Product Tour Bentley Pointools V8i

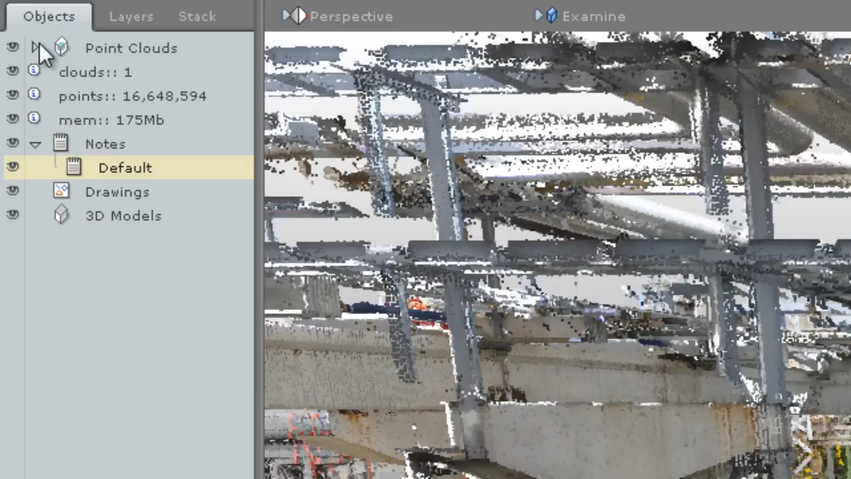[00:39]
This keeps all the tools that you use most close to hand and keeps the viewport uncluttered and as large as possible on screen at all times. The new layer system is vastly improved and gives control of layer state including visibility,
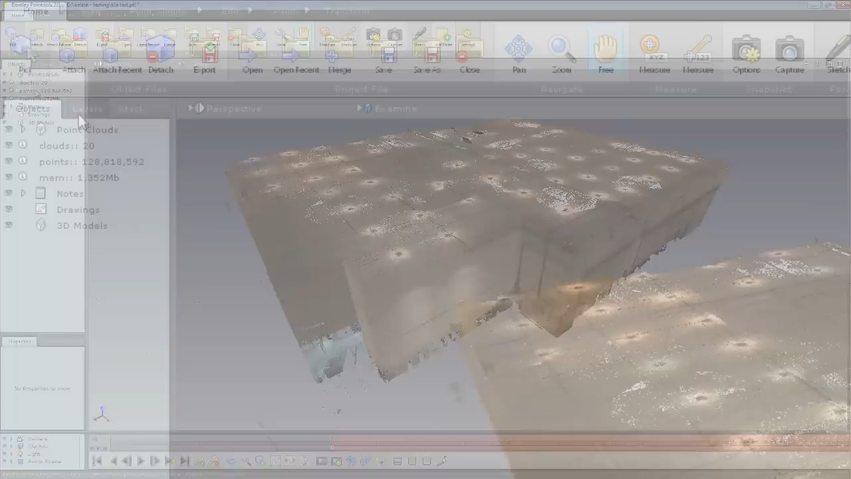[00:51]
renaming, locking.
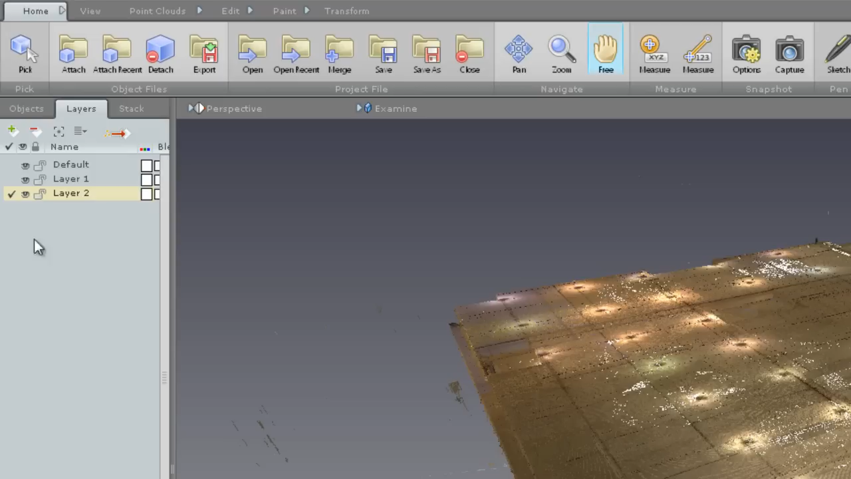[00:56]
We can colour layers, you can have up to 128 layers.
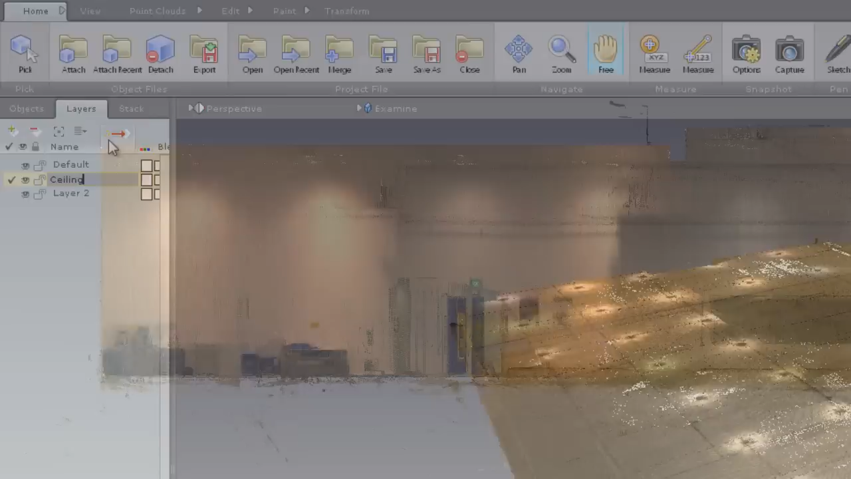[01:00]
And when used in conjunction with the selection tools you've got a powerful point cloud editing toolset.
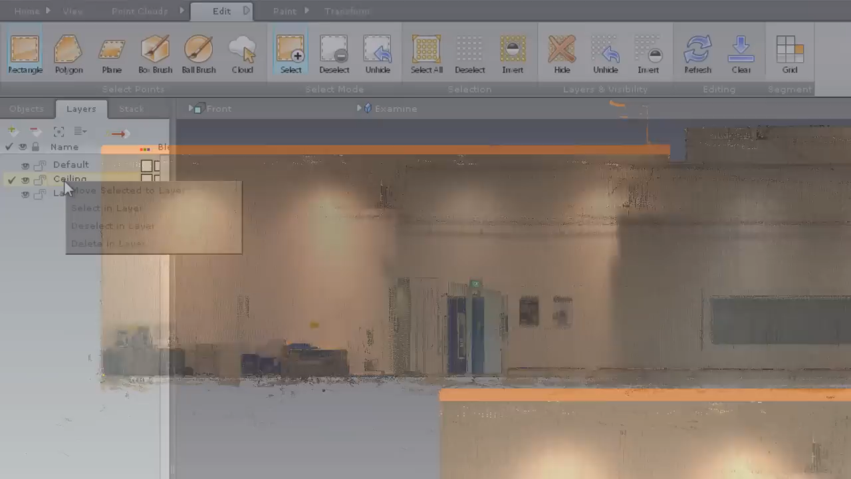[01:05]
Here we can see the single layer mode which allows us to look at one layer
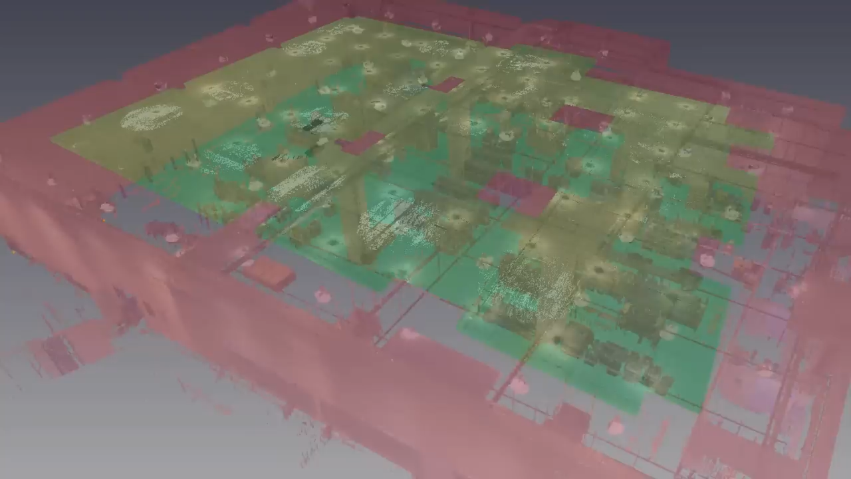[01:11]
at a time so you've only got the data that you need when you need it.
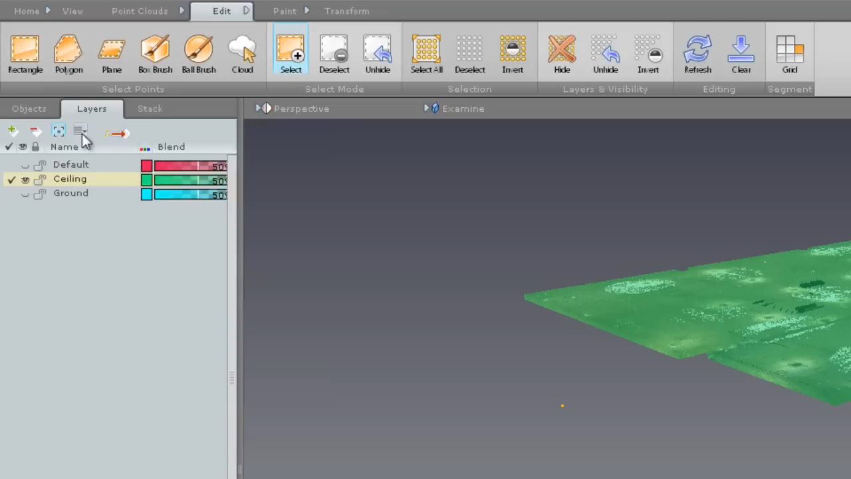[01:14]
And here you can see I've placed each scan from a pod on a separate layer and coloured them individually all just with two clicks.
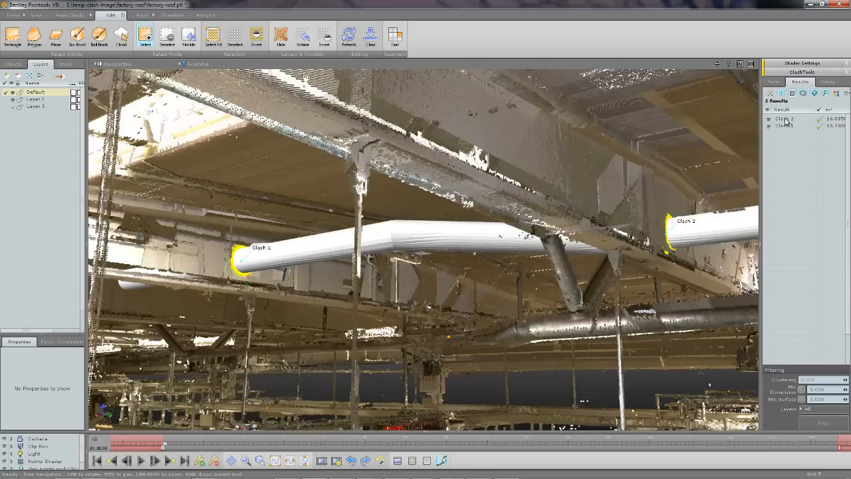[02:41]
Here you can see a proposed pipe run placed into a point cloud in the ceiling of a factory.
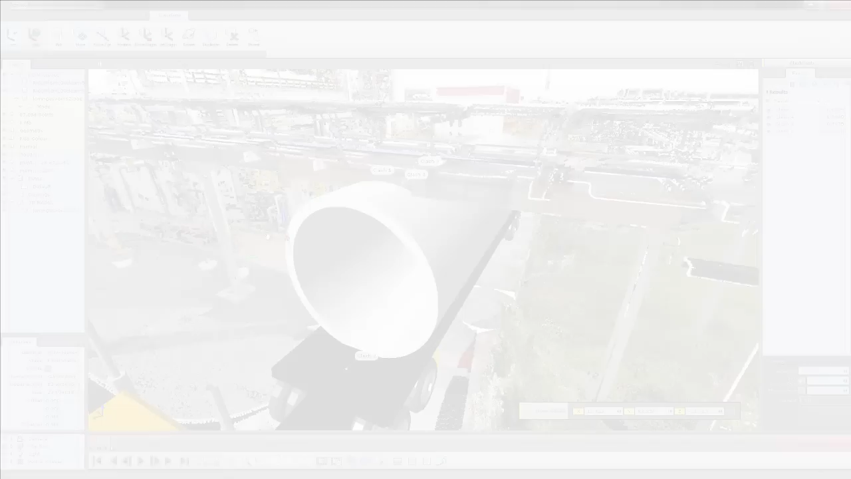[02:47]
And secondly we're looking at a dynamic interference test which analyses two or more objects. Typically one being the environment and one being the subject.
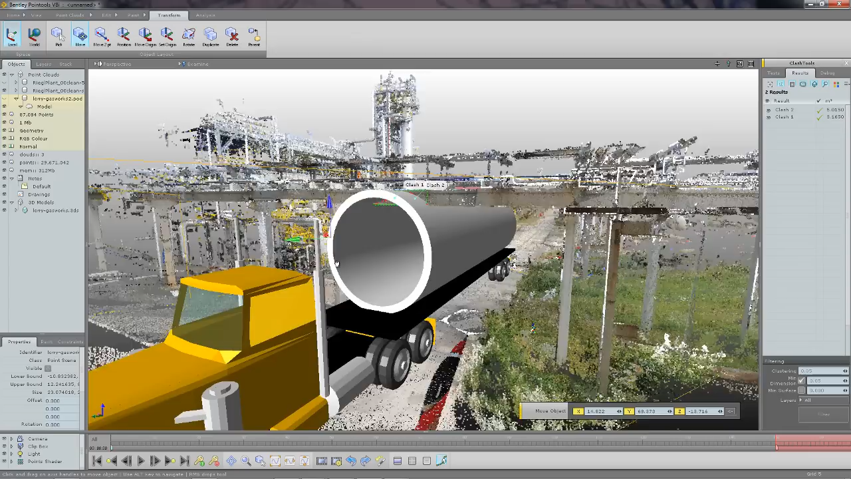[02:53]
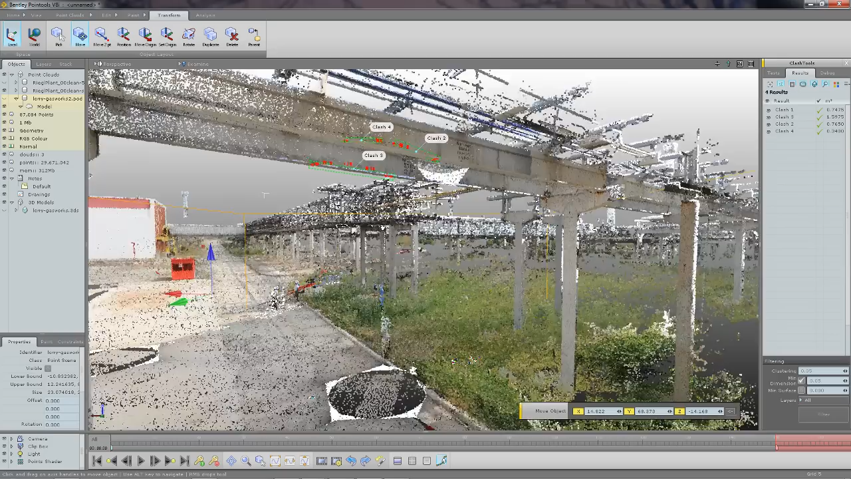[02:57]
So here we have a plant and a proposed large or oversized load.
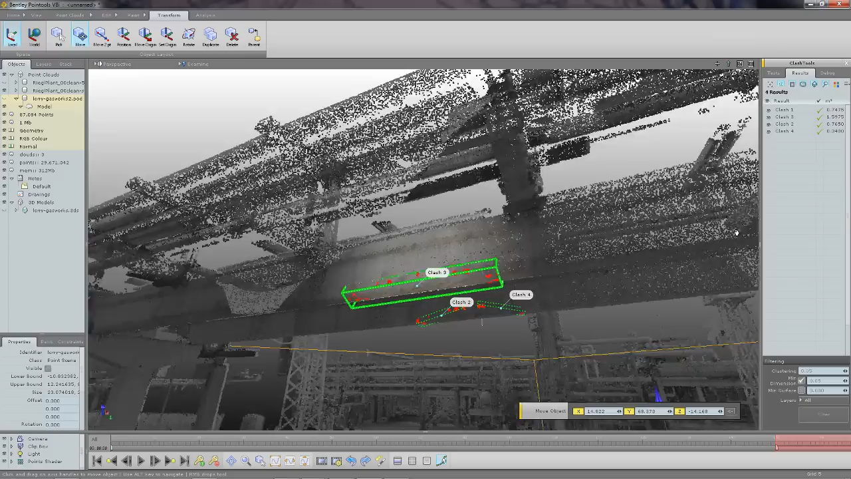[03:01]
So we can visually check if it's going to fit underneath this bridge.
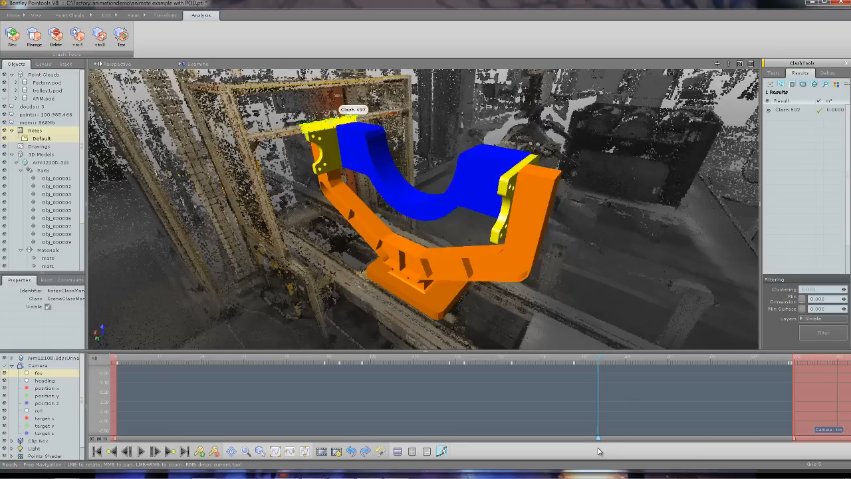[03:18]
And then I can check any points of interference.
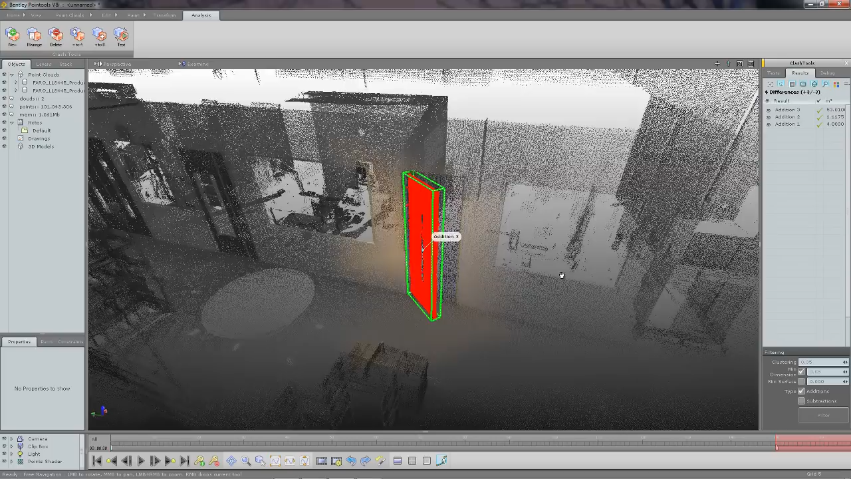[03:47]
And identify any additions or subtractions that might be present in the data.
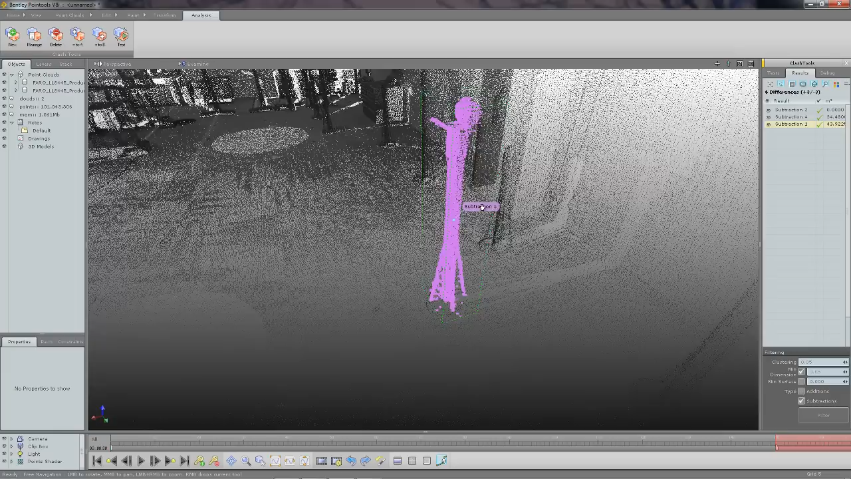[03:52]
These tools could be useful for measuring building site progression over time.